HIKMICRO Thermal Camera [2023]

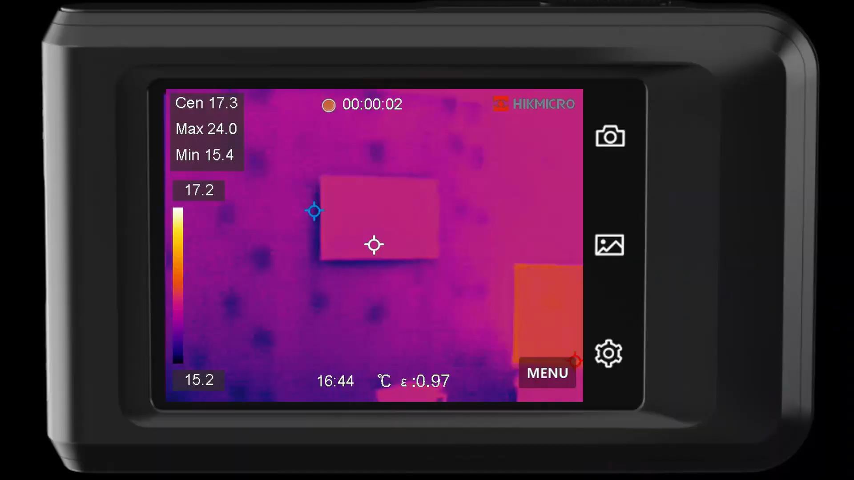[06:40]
On screen: spot 17.3°C, max 24.0°C, min 15.4°C, scale top 17.2°C, scale bottom 15.2°C
Exploring our living room with the Pocket 2 I came across these blue coal patches across all of the external walls of which there are three for this room.
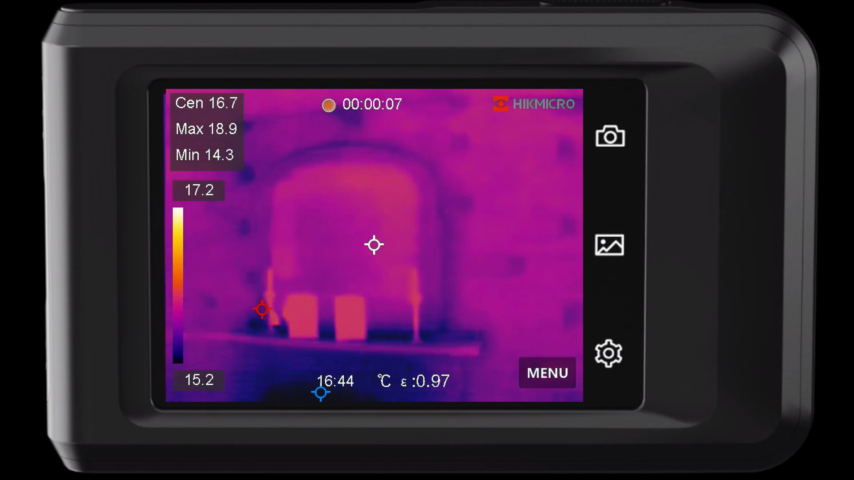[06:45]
On screen: max 18.9°C, min 14.3°C, scale top 17.2°C, scale bottom 15.2°C
From what I understand this is due to a technique called dot and dab which replaced traditional wet plastering.
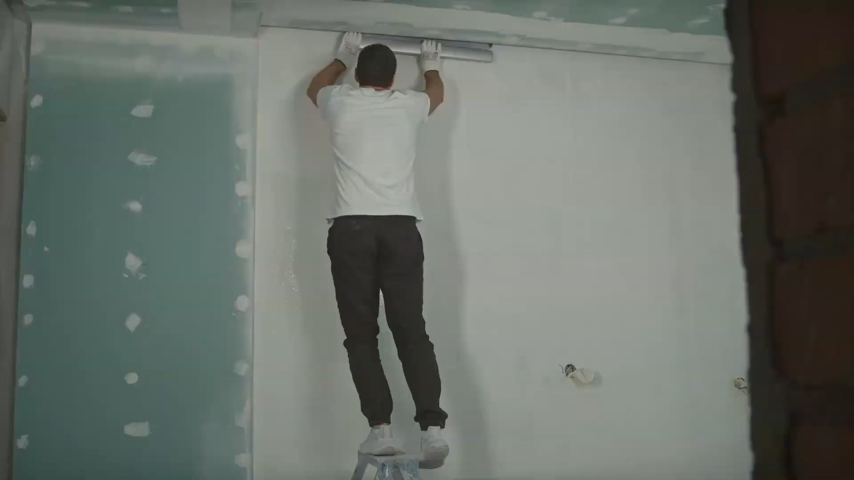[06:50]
It involved attaching plasterboard to a wall using dots and dabs of adhesive at various points across the wall surface. And as you've guessed it is like the joists in our ceiling that acts as a thermal bridge and results in heat loss. This is one to run past the professionals and I'll let you know how I get on.
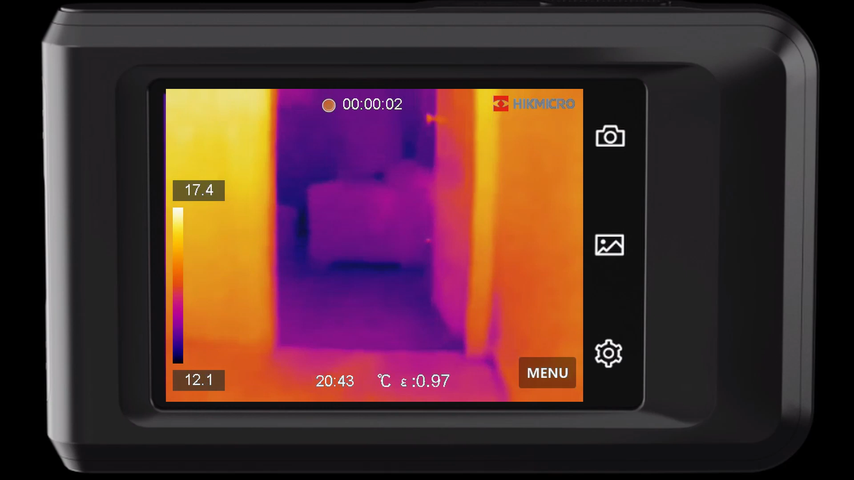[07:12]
On screen: scale top 17.4°C, scale bottom 12.1°C
In the meantime the Pocket 2 shows the difference in the cold living room in contrast to the rest of the warm house when the door is open compared to when the door is closed. It is therefore important to keep the doors closed on unused and unheated rooms and will cost you nothing to do.
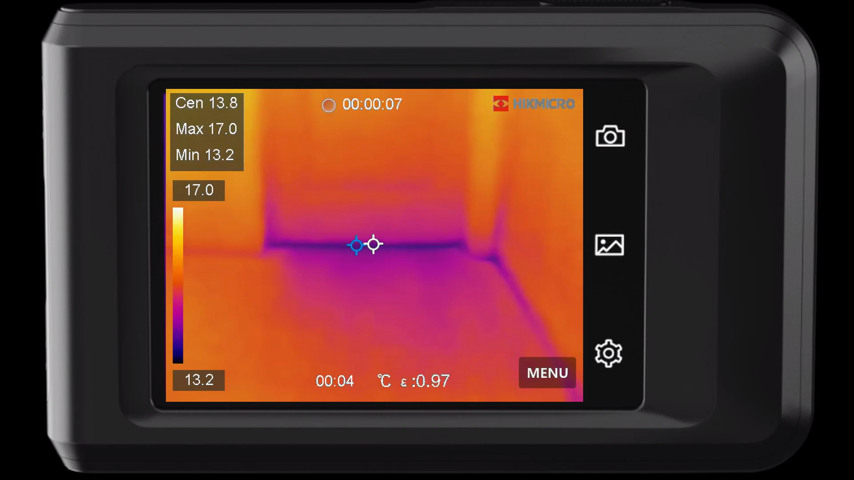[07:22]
On screen: spot 13.8°C, max 17.0°C, min 13.2°C, scale top 17.0°C, scale bottom 13.2°C
You can still see some of the cold air near the door frame which is expected and minimal. However there appears to be significantly more at the bottom of the door.